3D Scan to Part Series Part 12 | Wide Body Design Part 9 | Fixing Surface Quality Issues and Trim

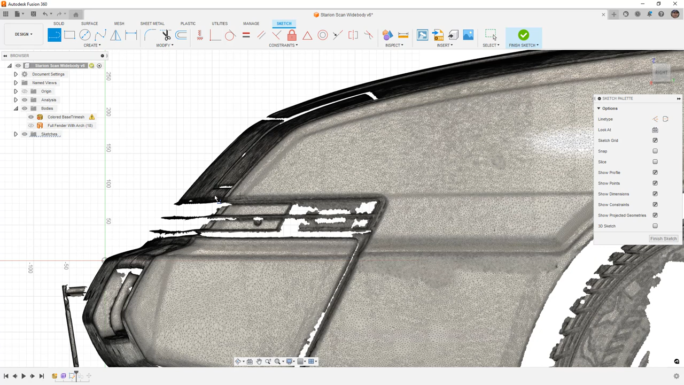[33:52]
here and i'm going to go a bit above that and a bit behind this one here and just come all the way down until i've exited the mesh it's a little bit easier for me to see
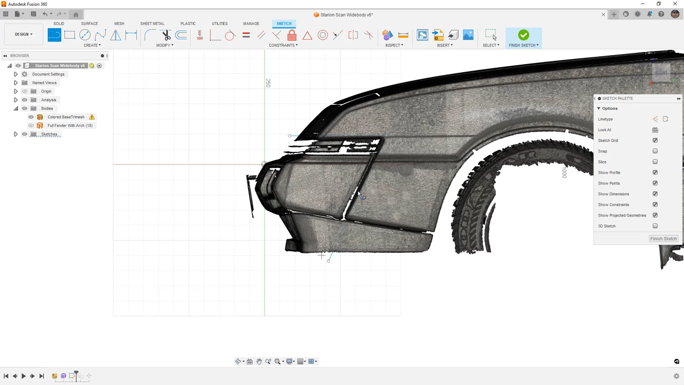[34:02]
and then i'm going to do ctrl and four to hide the basically the edge display so again this just helps me visually see things a little
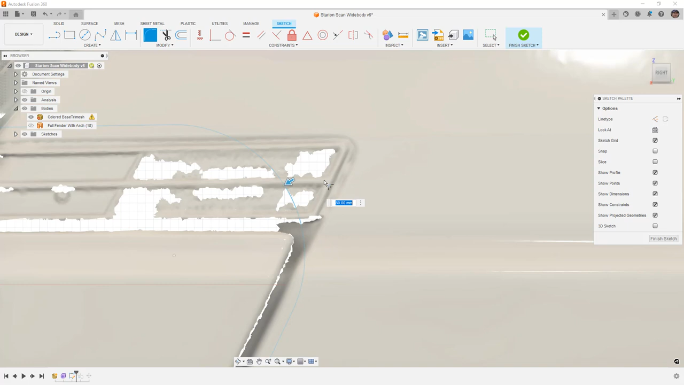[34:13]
bit better i'm going to pull this back and this is essentially what we're going to be using to trim away our over fender so the over fender while it does roll
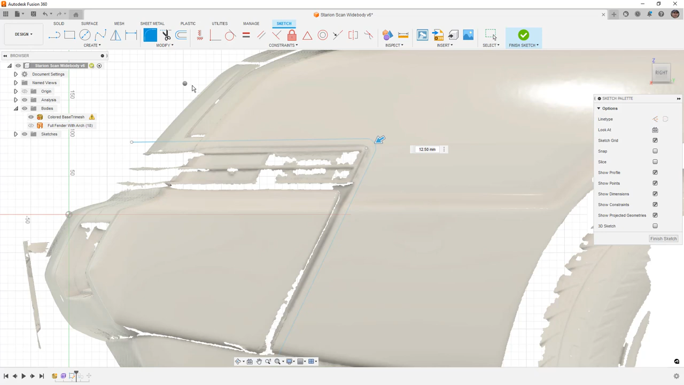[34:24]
over the the top of the fender it's going to have to be cut away from
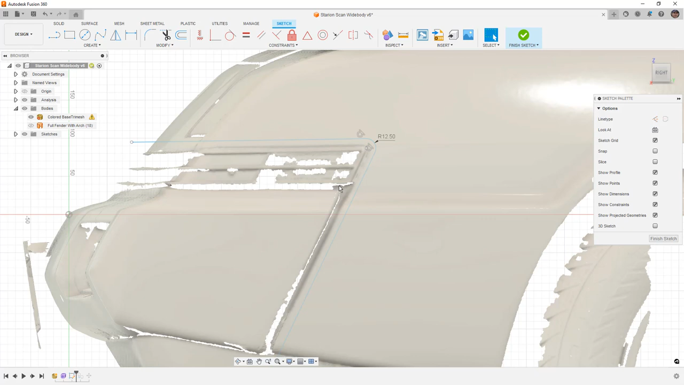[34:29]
where the marker light is now a couple things that we can do here let's finish the sketch but a couple things that we can do or think about with something like this is we can
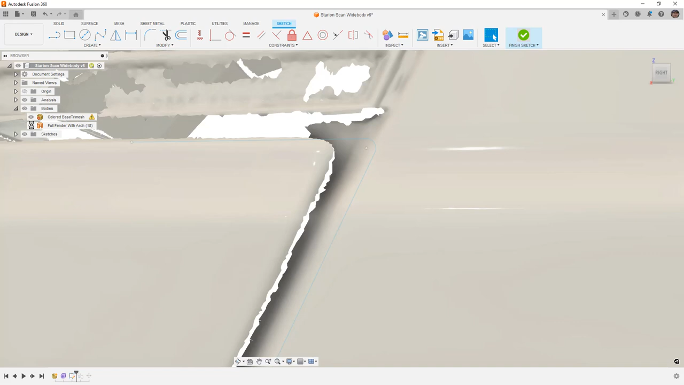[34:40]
potentially cut more of the surface away and then we can come back
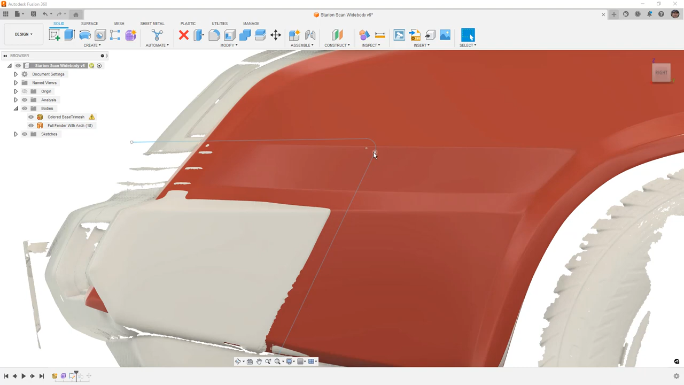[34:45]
and build rebuild it with surfaces so in this case i just want to cut this away and just see what it looks like so we're gonna use
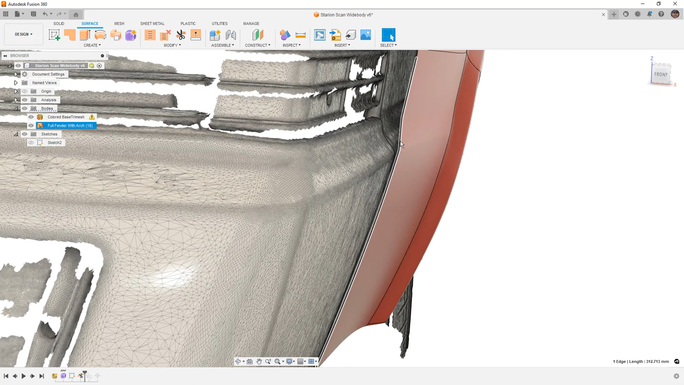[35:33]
as aggressive as the stock car does but we do still maintain that line in the design and that was the design intent you can see we've got both of those lines there so visually
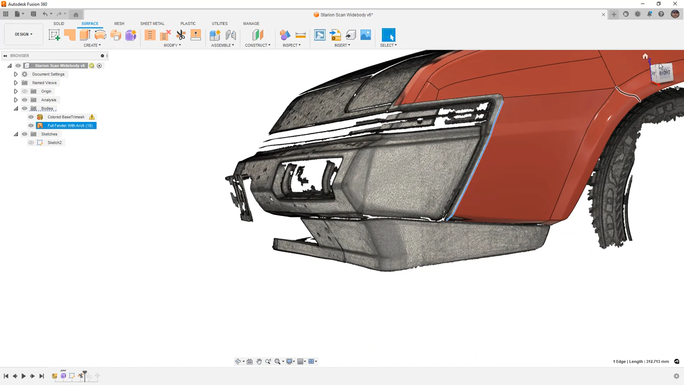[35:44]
from the side what we want to see is that we do have this line carrying on you can see that it kind of gets a little out of parallel here again this is something we need to determine if we want to spend a lot of time trying to drive or if we're happy
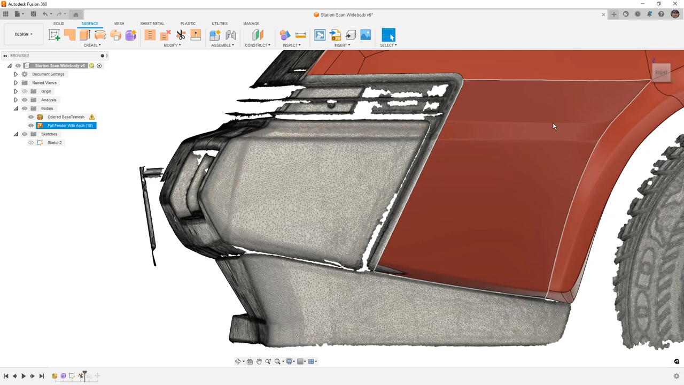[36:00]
with the results we can go back and we can make tweaks even after these surface cuts have been done but overall we want to maintain that line visually but we don't need it to sink all the way back into the car
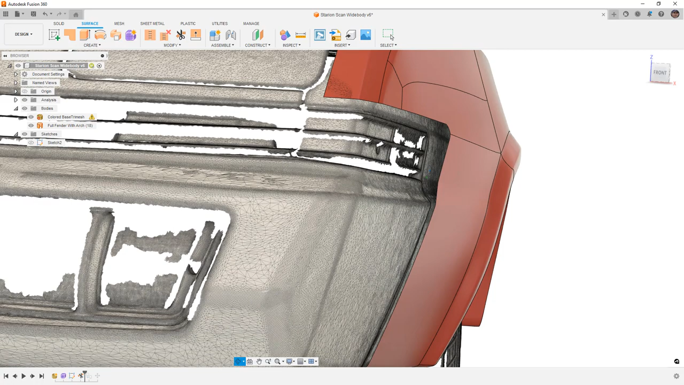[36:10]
now up here we want to make sure that we attach to the mesh in the front we can kind of see
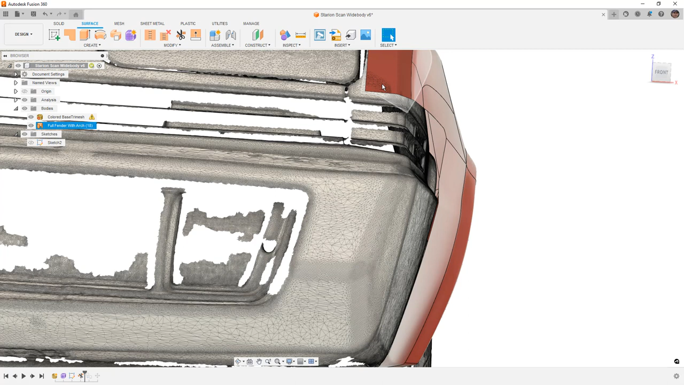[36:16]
there's a little corner of that where we're overlapping so that's perfect and then it begins to flare away again mimicking the body lines of the stock car this is actually a marker light so that's something that we need to still have visibility of but
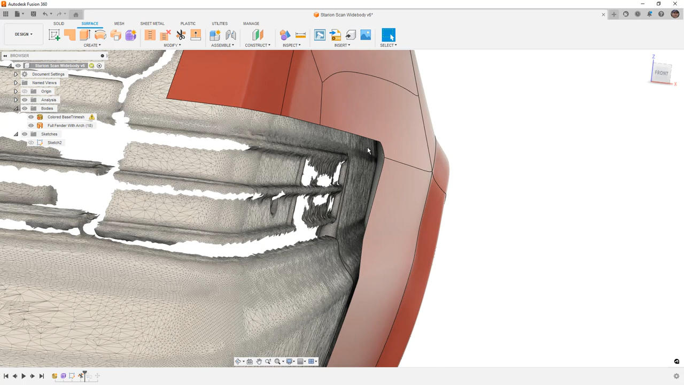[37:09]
just have this go straight out you know so for example if we just took this and went straight back to the body is that an okay design feature do
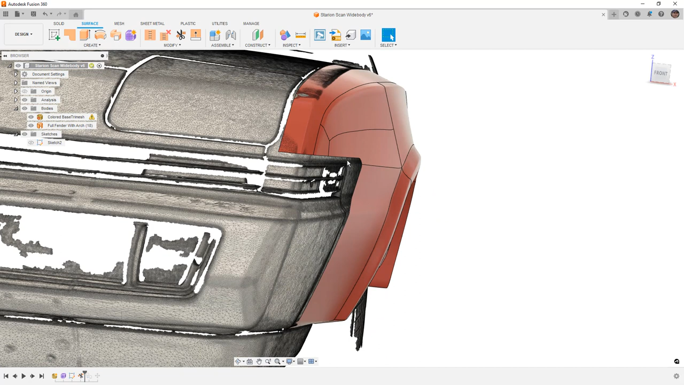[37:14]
we want to incorporate a small vent here where we potentially have air that goes back to let's say
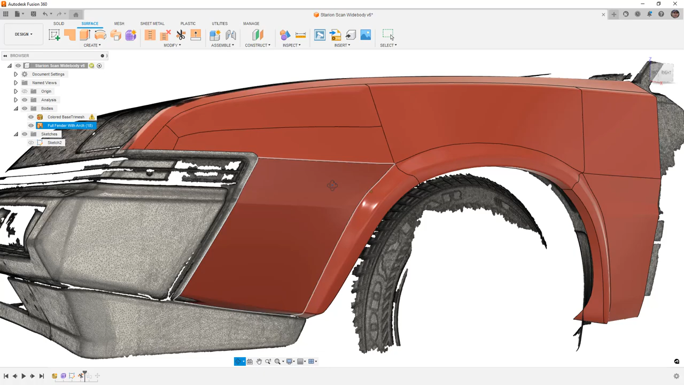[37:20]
the back of the caliper that could potentially be you know brought in there remember the original fender is still going to be there the majority of it will still be there so
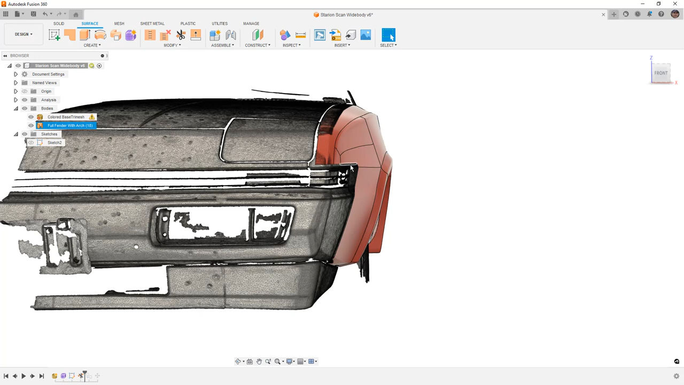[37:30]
we can use that body to help sort of build a duct out and again that's totally possible that's something that we could do and maybe later on we can sort of discuss those options
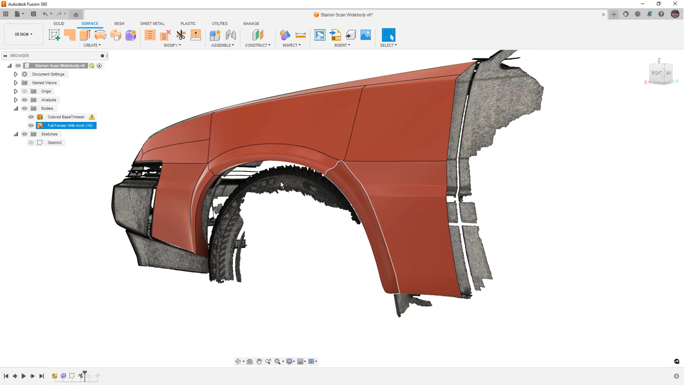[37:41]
but overall i think you can see here this is the original fender and then
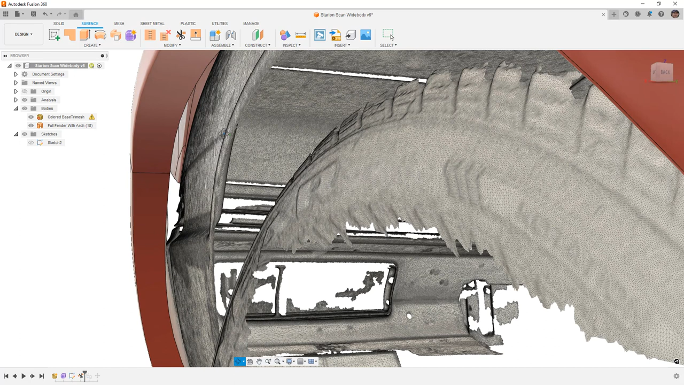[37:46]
that's the wider version of it so we've got a direct path or direct channel since
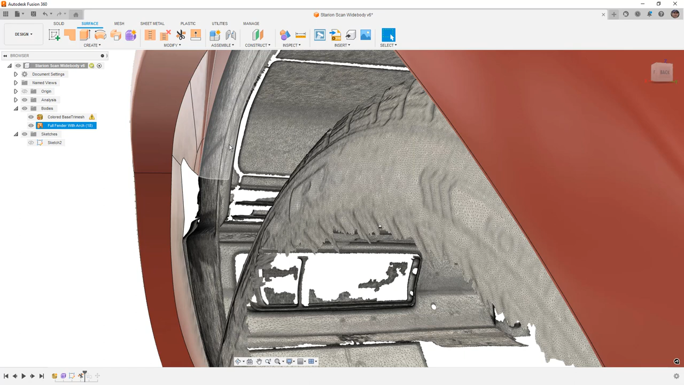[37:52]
this is getting cut away we could just feed a tube back to the back of the brake now there are better places to do it obviously up here the fog light and the turn
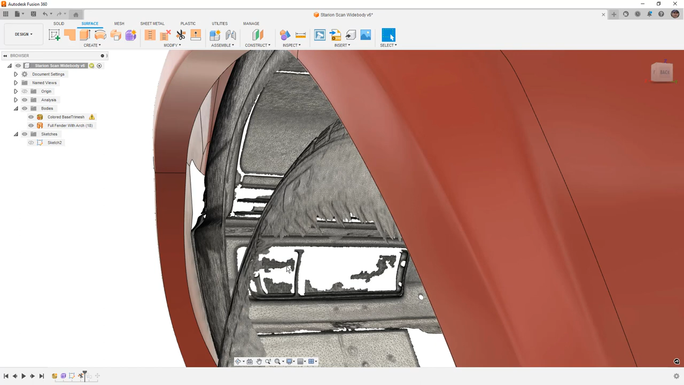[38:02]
signal or marker light there are some openings that we could put in the lower portion of the air
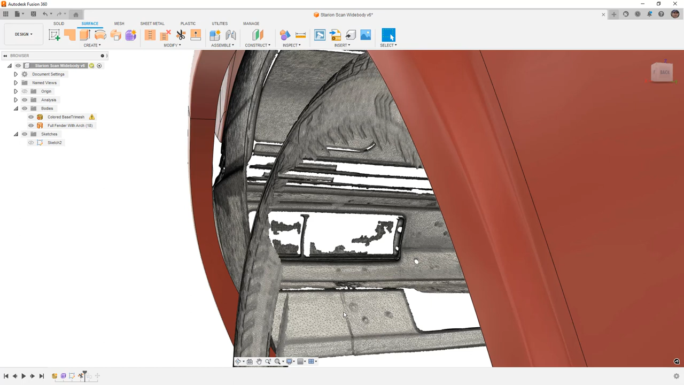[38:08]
dam on later cars on the wide bodies they actually did have openings down here the narrow body
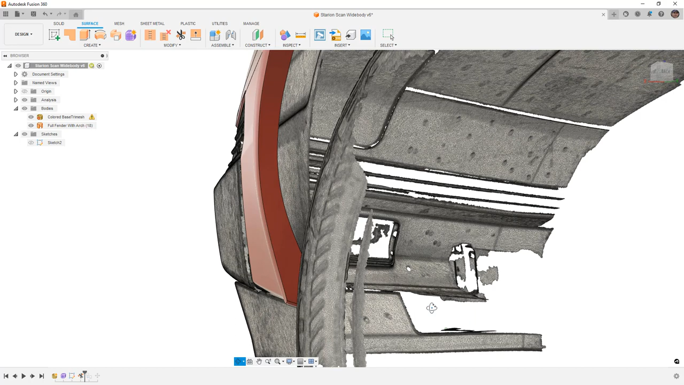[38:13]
version just had it in the center for the radiator but so overall we could do a little bit more
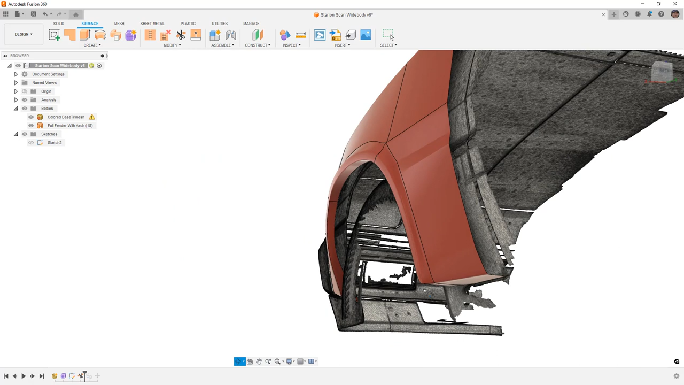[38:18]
work there but for right now i think just knowing that we're close that we are you know in
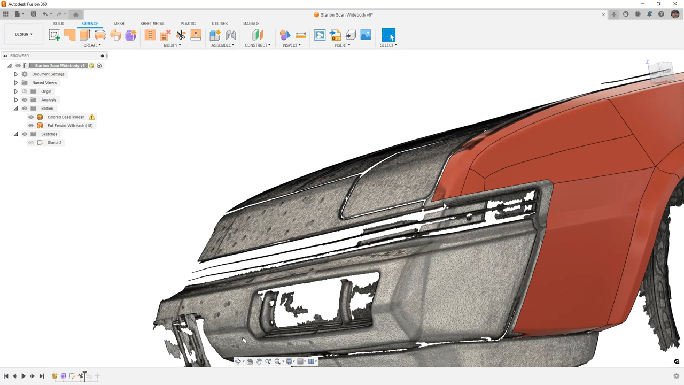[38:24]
good alignment with the car here and good alignment with the car here i think it's a big win for us there is
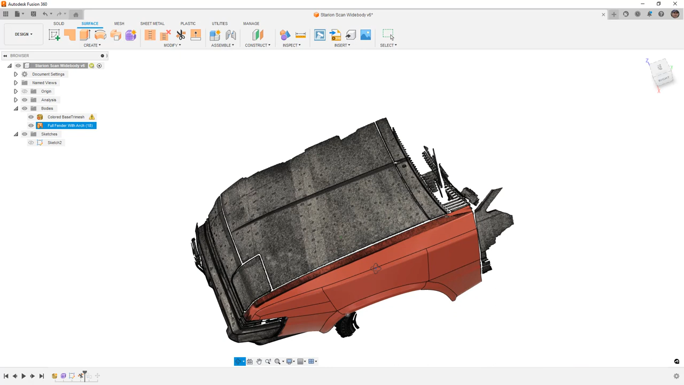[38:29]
one more area that we do need to trim and that's back here so from a top view i'm